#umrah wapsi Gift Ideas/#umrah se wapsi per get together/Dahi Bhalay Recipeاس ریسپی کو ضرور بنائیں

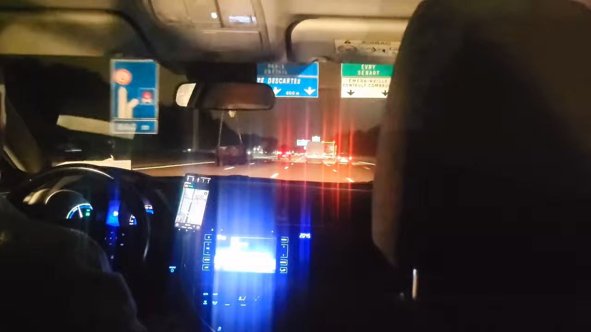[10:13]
سب فرنڈز کے آتے آتے اور کھانا کھاتے کھاتے ہمیں تقریباً ساڑھے پانچ شہ بجے کا ٹائم ہو گیا تھا اور کہوہ وغیرہ پیتے پیتے ہمیں کافی ٹائم ہو گیا رات ہو گئی ہے یہاں پہ آپ دیکھ سکتے ہیں اور ہم لوگ گھر کی طرف واپس آ رہے ہیں گھر
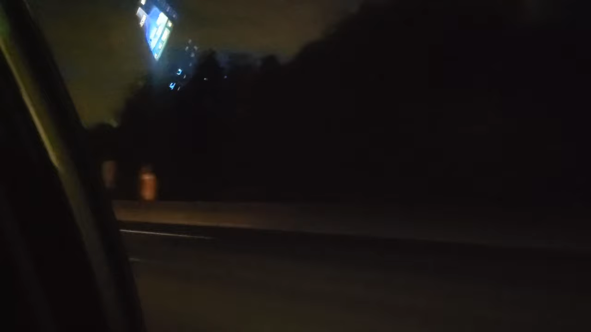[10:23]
پہنچ کے میں آپ کو دکھاتی ہوں یہ گفٹ جو میری فرنڈ نے دیئے ہیں تفصیل کے ساتھ تاکہ آپ بھی دیکھیں کہ کتنے پیارے گفٹ تو ہمارے لے کے آئی ہیں تو یہاں پہ آپ دیکھ